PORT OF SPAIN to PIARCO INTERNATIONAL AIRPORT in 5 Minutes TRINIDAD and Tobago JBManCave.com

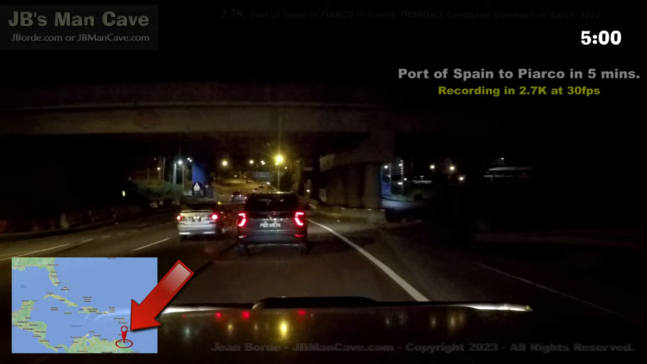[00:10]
Hello friends, welcome to JB's Man Cave. When you're tired of Trinidad, basically you would take a run to PIARCO,
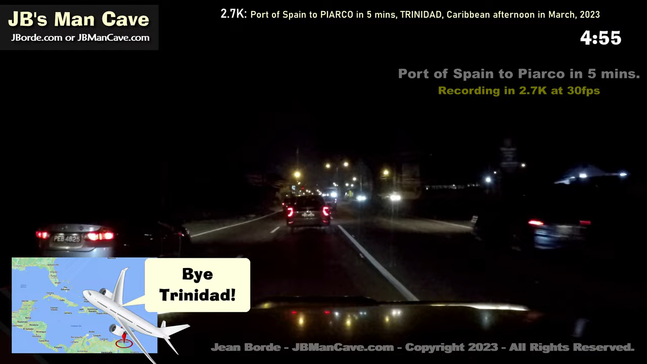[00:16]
which is our international airport, and you would take a plane to some other country, and that's what you're going to see in this video.
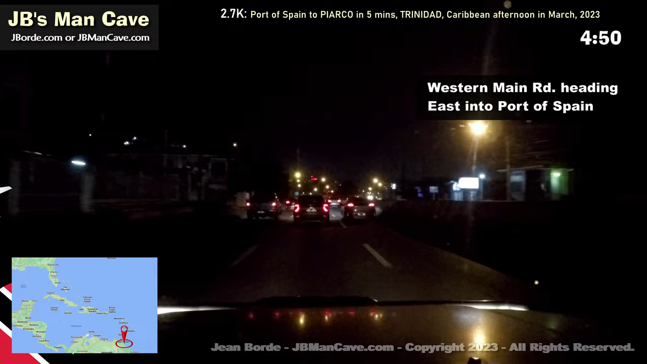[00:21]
I am going from the west into Port of Spain and from Port of Spain to PIARCO, the airport.
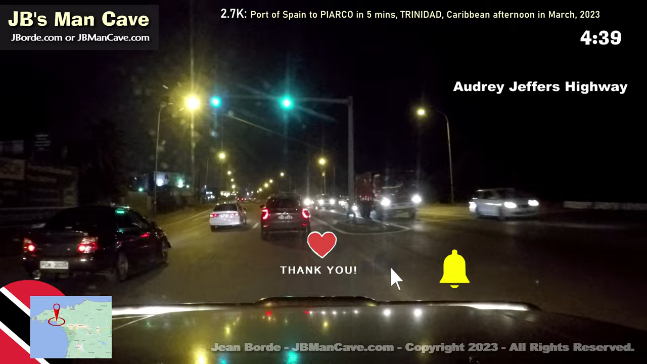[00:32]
We're going to do it in around 5 minutes or less, and you're going to see what it's like. Usually at this time it's very dark, it's around 5:30. And as we get to the airport, it'll be a little after 6, around 6, somewhere there. So you're going to see the transition of night to sunrise. A bit of light, not too much.